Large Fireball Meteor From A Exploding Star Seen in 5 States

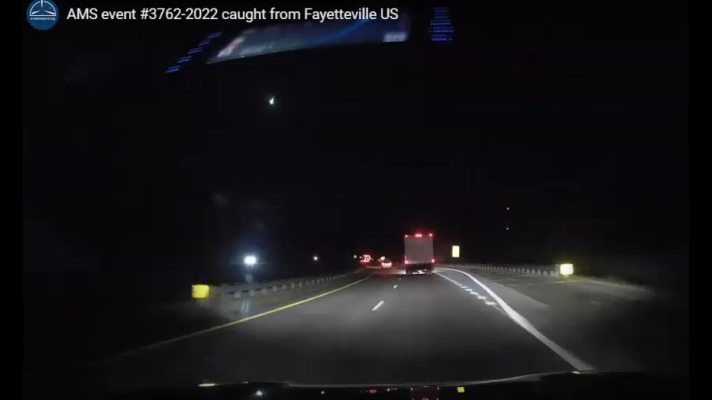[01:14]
I'll try and make this bigger. That's as big as I can make it.
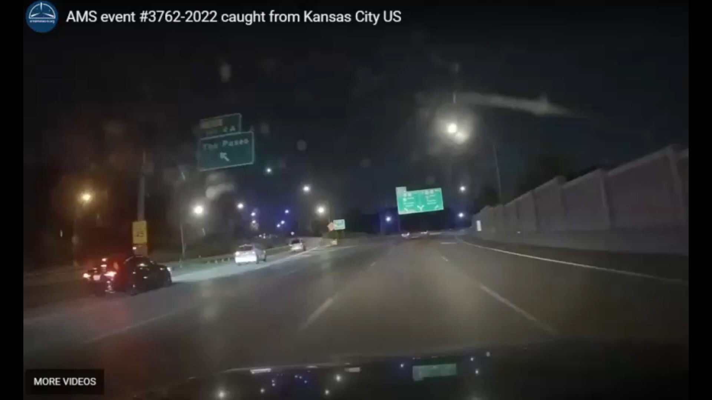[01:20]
And there's another one. It comes straight down by the sign here. That's it right there in between these two other lights and right there by the exit sign.
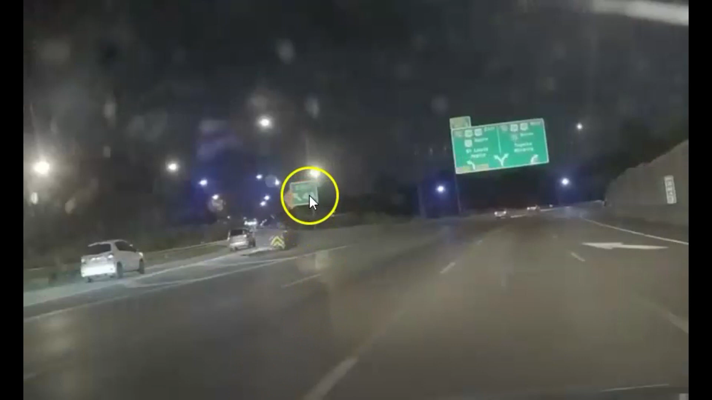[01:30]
Yeah. I wonder if it crashed to the earth, if there's any fragments. They have a blue arrow drawn out very short.